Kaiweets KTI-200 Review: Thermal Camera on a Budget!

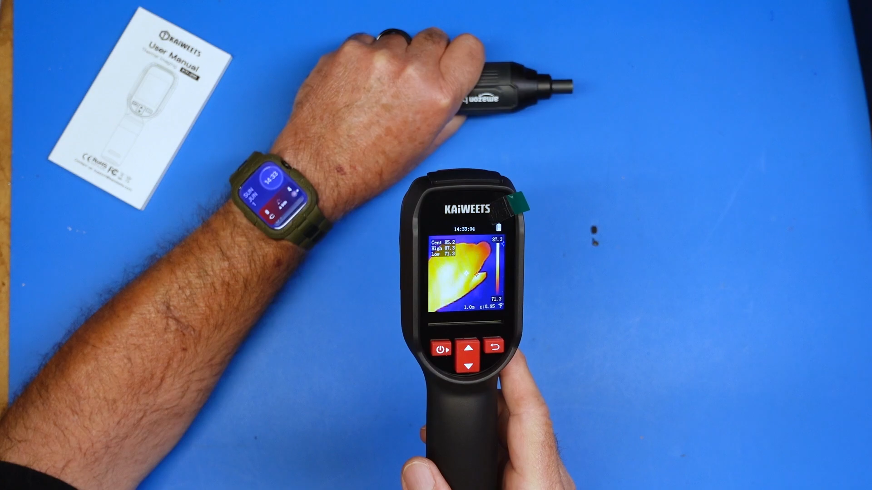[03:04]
Kind of cool. You can see the blood vessels in my hand, the veins. That's the heat. And now if we look at this screwdriver, you can see where I was holding on to it, and that is the difference in heat.
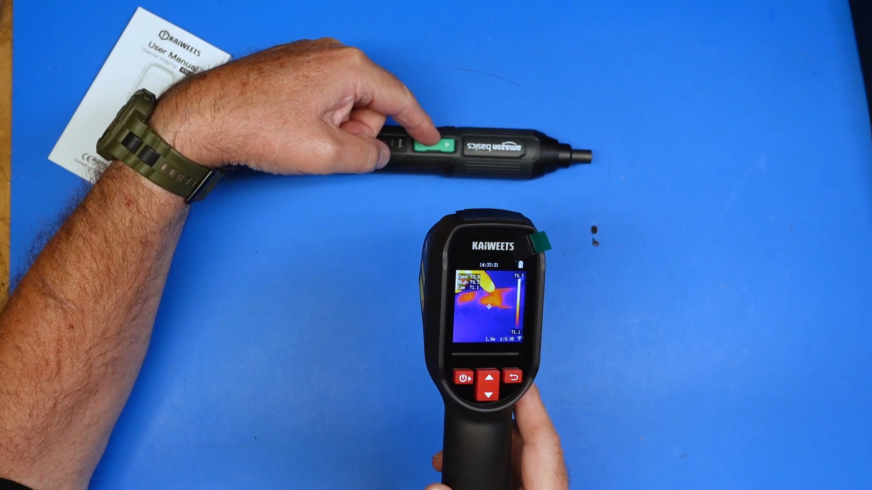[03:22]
And these will tell you the surface temperature of something based on the temperature differences. And where these things shine is that they show the differences in temperature. So, for example, my hand sticks out quite a lot here with the color I have. And you can see... There we go. You can see that my hand is much hotter than the surrounding mat that we're looking at. And what's cool about these things is if I remove my hand now, you can tell that my hand was there.
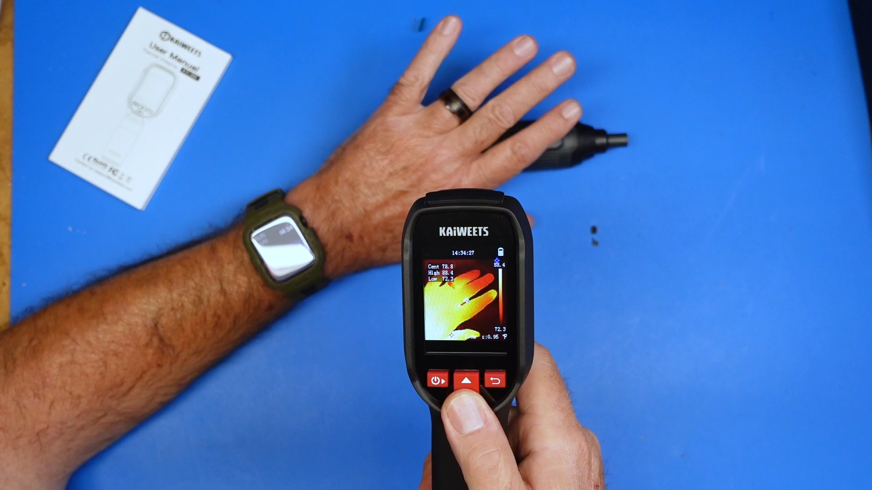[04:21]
So, this one, you can see that it's red is the cooler part of my fingertips. And then as we move up my hand, you can see it's warmer up there because there's more blood vessels, therefore more heat. So, again, it's showing us the differences in temperature. And, of course, as we change color palettes, different things register in different ways.
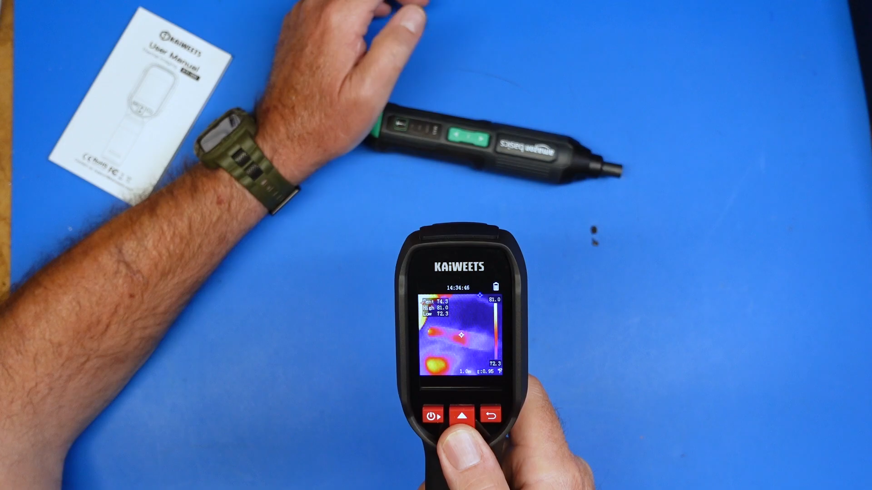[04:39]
There it is with red being hotter. Different background. More of a yellow-green for the hot spots. More of a blue-green-yellow for the hot spots. A different variation of red. There's black and white where white is hot. So, let me hold that again. You can see, of course, my hand. So, that's white-hot.
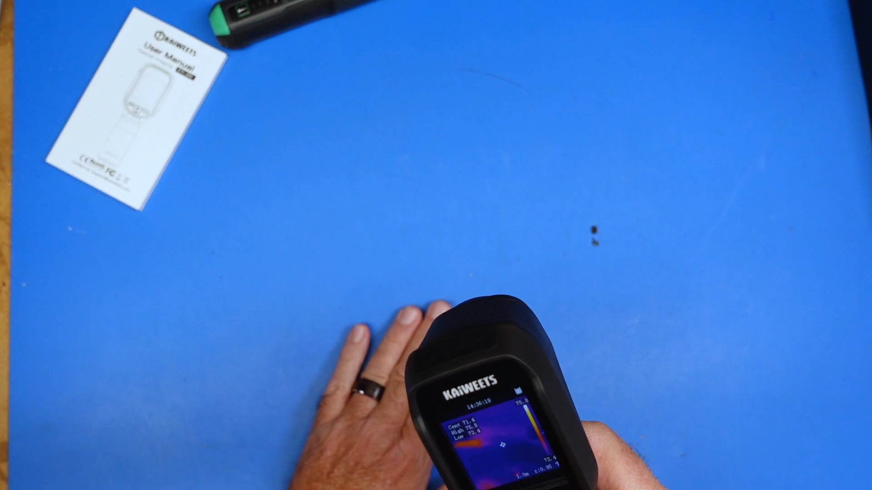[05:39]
And the laser is not going to show up on camera. There it is. Of course, then my hand is not on camera. So, there's our aiming laser. And we can get our ambient temperature where the laser is at. And it's saying that the center is 81 degrees. And the high spot has been up to 87. And the low temperature is 72.
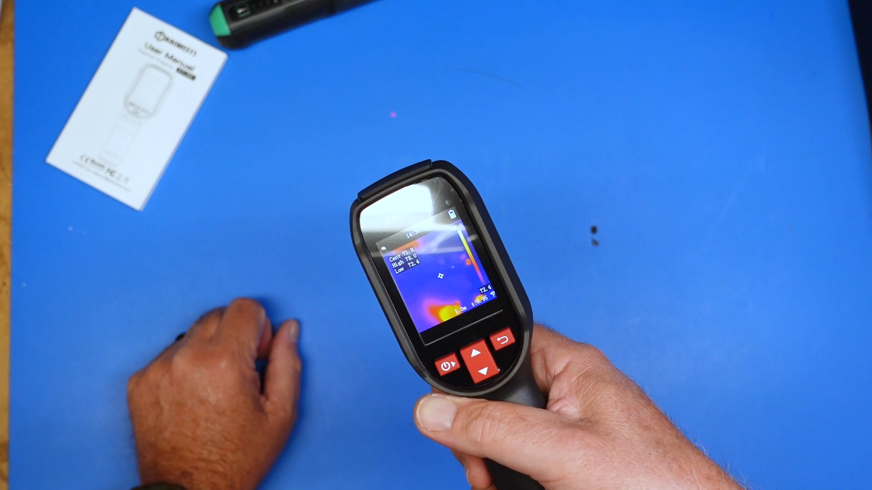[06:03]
And if we move here, you can see that it's determining that the background is more like 71.
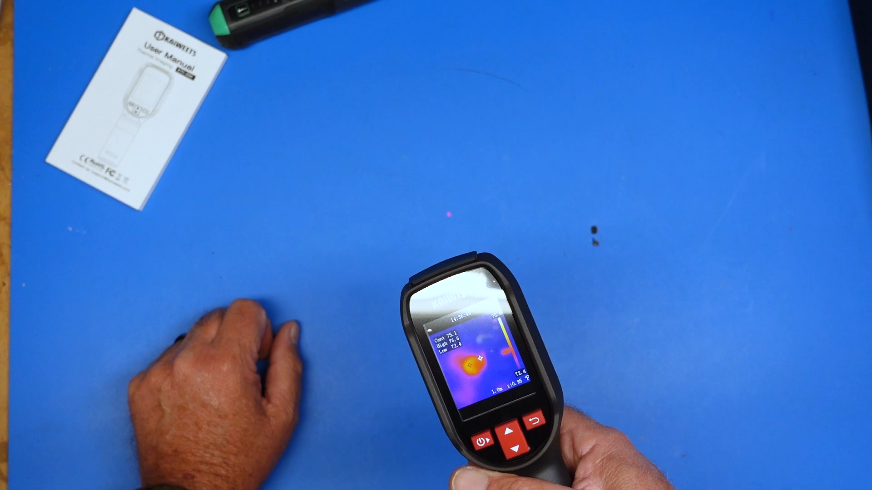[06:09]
The high spot is currently 77-ish and dropping. And then, of course, as this cools, this will all end up being the same thing.
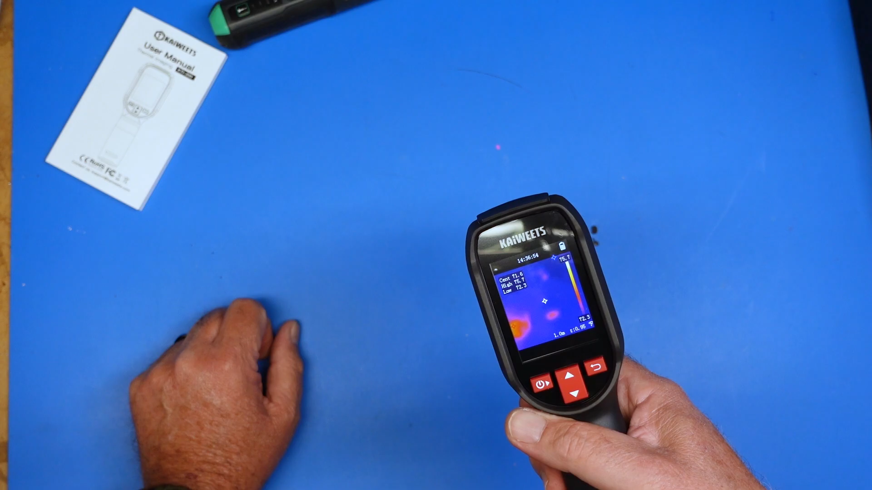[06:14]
Now, you'll notice over here on the side, we have a temperature graph. This is showing us our current low temperature and our current high temperature based on what the camera is seeing right now. So, here I have a little butane handheld torch. Let me light this bad boy up. And so, you can see that we're a lot hotter along the frame. And you'll notice, hopefully I just didn't melt my mat. You'll notice over here that our scale changes.
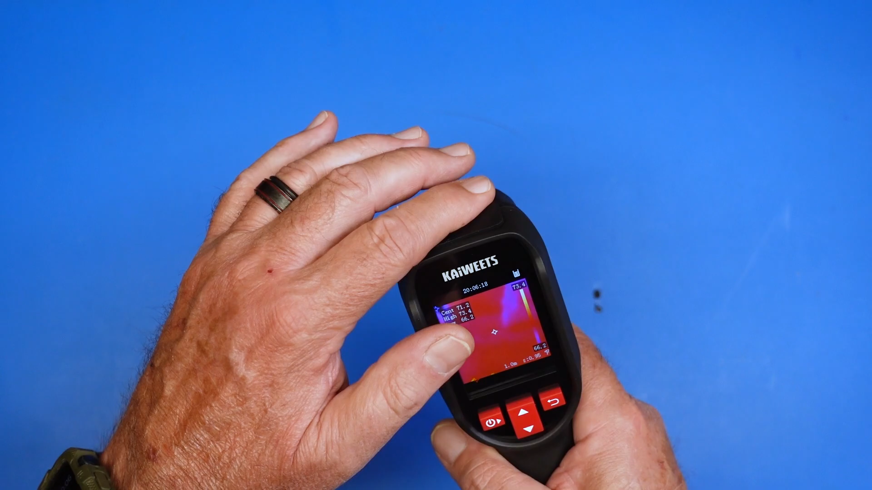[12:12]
I would not call it submerge proof because this little hatch is not exactly sealed. This just would keep random moisture out of it.
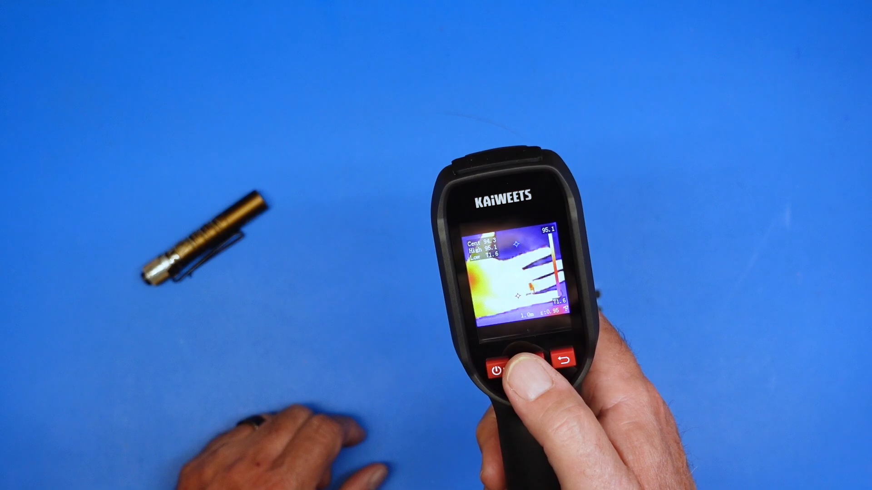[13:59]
I don't have the picture I'm looking for. That's the fluorescent light. That is one of the LED studio lights. Well, I thought I got a picture of it. I must not. There it is. They must not be in order. That is where the flashlight was standing for about 10 seconds. Just literally turned on and standing there. And it picked up the residual heat difference there.